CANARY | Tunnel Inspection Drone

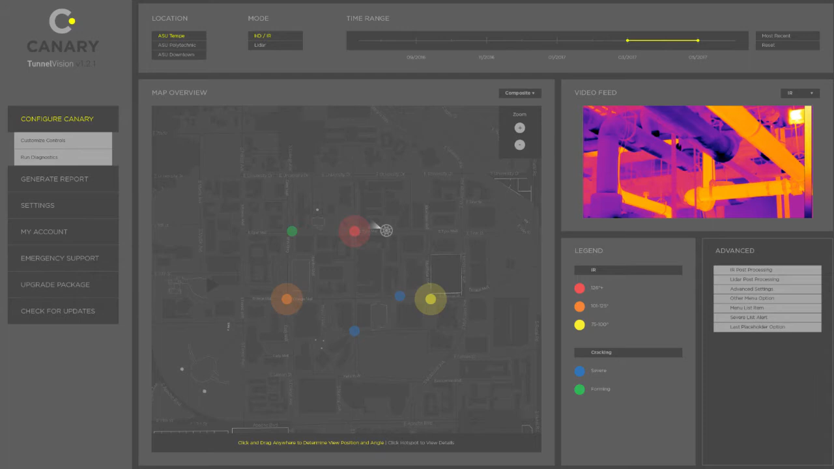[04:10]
When clicked, these hotspots show in-depth trends and allow the user to access an infrared post-processing module.